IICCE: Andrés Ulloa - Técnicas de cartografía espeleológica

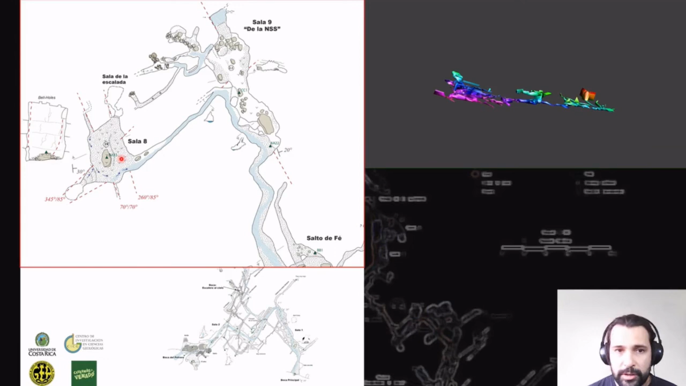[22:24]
bueno, se pueden poner todas, pero en ese caso no pusimos todas, sino algunas claves para futuros amarres cartográficos, elementos que representan el flujo del agua, las cortes de diferentes secciones, etcétera.
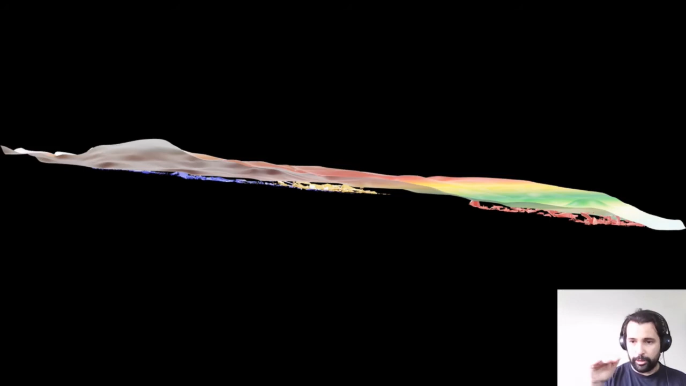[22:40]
La información cartográfica de cuevas se puede combinar con la geolocalización de cada una de estas y con los modelos de elevación de superficie para generar modelos tridimensionales interactivos como estos,
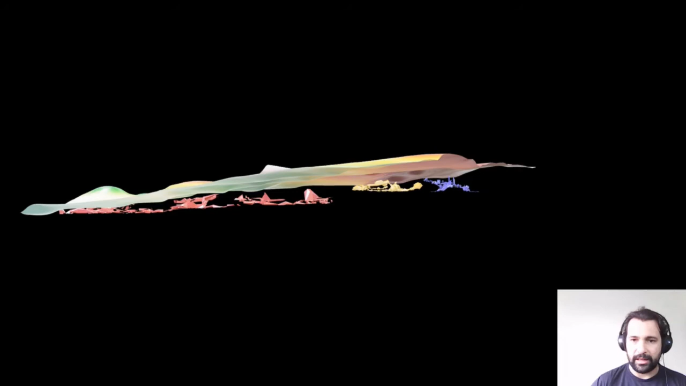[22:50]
donde se ve en cada color una cueva diferente en Venado de San Carlos y cómo están relacionadas
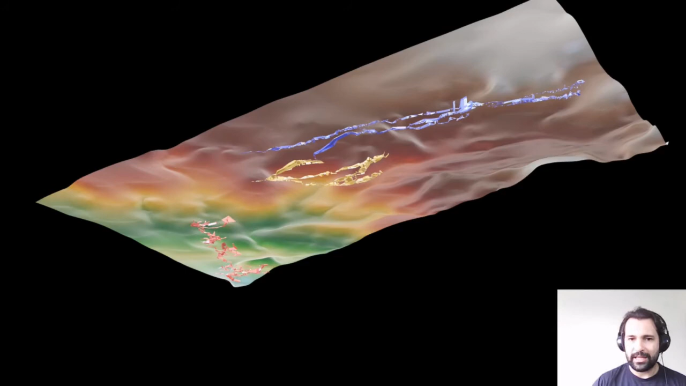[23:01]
geoespacialmente entre ellas y con la superficie.
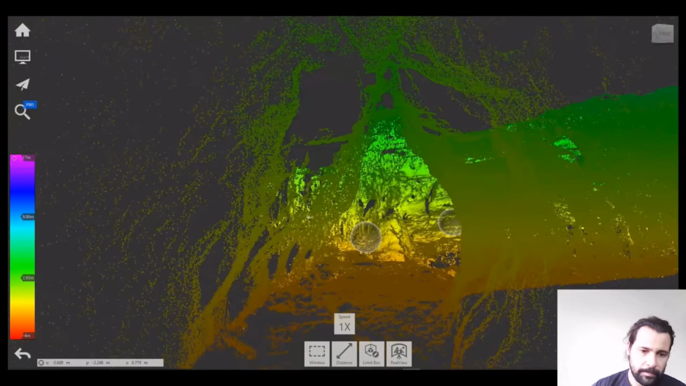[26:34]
Tenemos esos círculos acá en el modelo, que son prácticamente los sitios donde se realizaron estacionamientos.
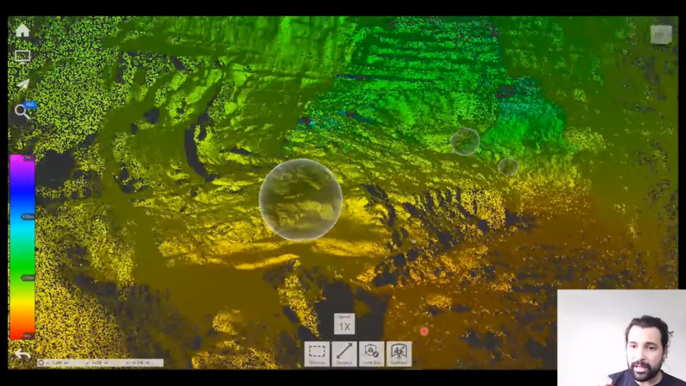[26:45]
Vean que hay que buscar varios estacionamientos para representar el modelo tridimensional de la cueva de la mejor manera posible, o más exacto, por así decirlo, para tratar de evitar puntos ciegos prácticamente en el modelo y abarcar,
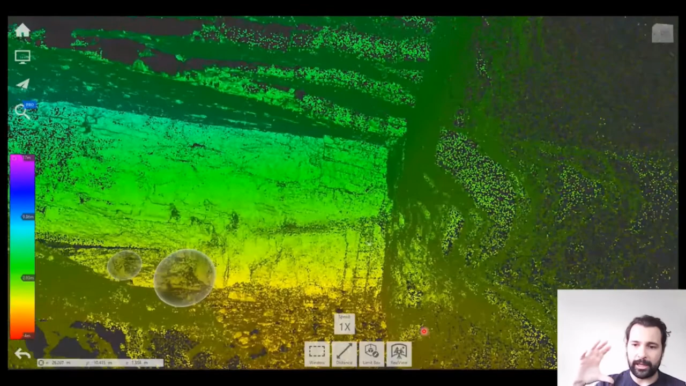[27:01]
o que la nube de puntos abarque todo el área de interés, ¿verdad?
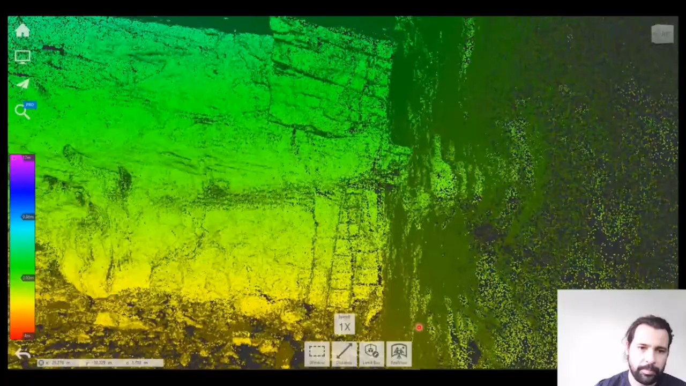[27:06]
Entonces, con ese tipo de datos se pueden realizar mediciones muy muy precisas,
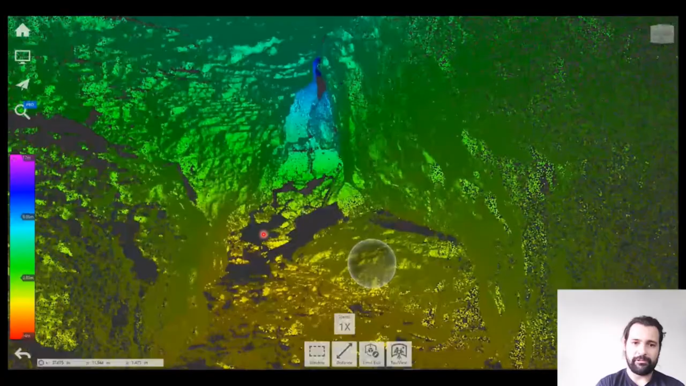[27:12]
no solo de distancia,
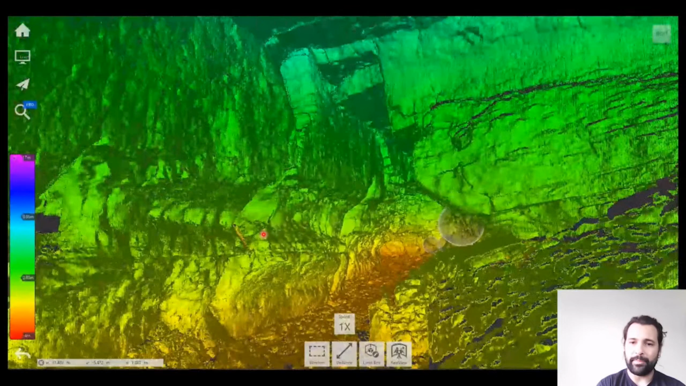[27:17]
sino también de intensidad, de reflexión del láser, elevación, un montón de cosas que se pueden medir. Por ejemplo, acá hay una traza de fallas, inclusive haciendo un detalle acá, fue capaz medir indicadores
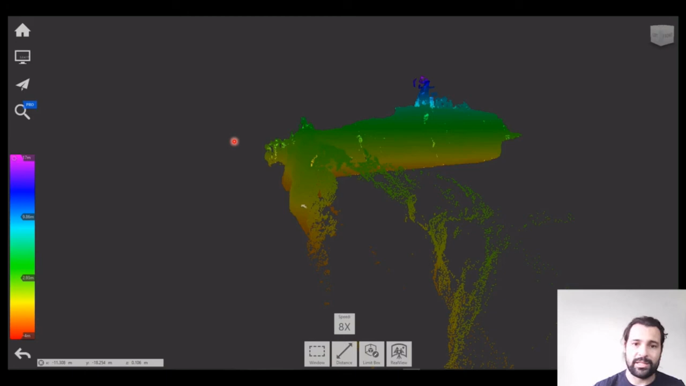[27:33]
cinemáticos de la traza de la falla. Con ese nivel de detalle se puede escanear.